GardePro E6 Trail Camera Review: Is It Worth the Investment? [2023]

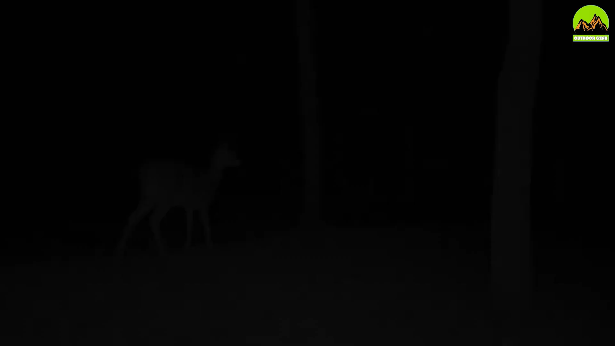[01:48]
that can detect motion up to 65 feet away the camera also features a time-lapse mode which allows you to capture
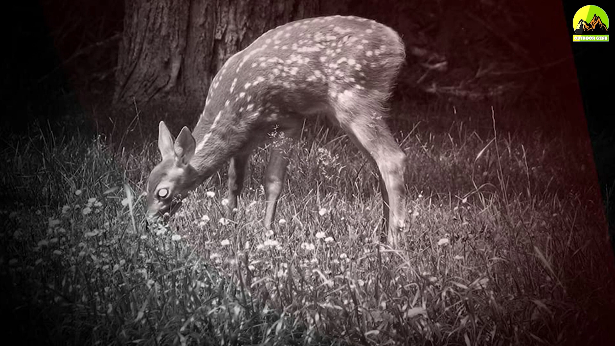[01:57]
stunning time-lapse footage of the natural world one